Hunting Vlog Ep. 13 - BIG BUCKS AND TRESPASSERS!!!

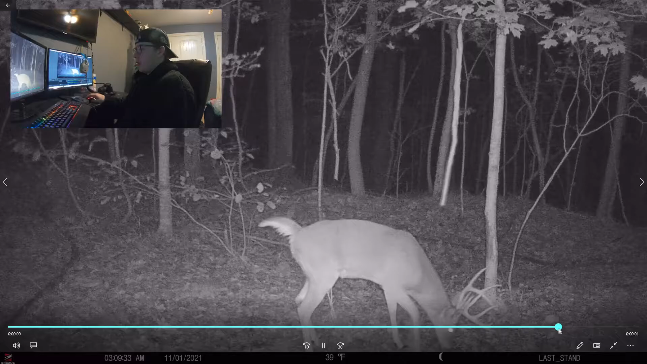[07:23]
Uh, last year, he had a split, uh, brow time. And, uh, he was, uh, pretty, pretty nice deer. But, this year, it seems like he just grew a little bit. A nice deer. And, so, this is at 3 or 9 a.m. on the 1st of November. So, this is around when the pre-rut's really starting here in Tennessee.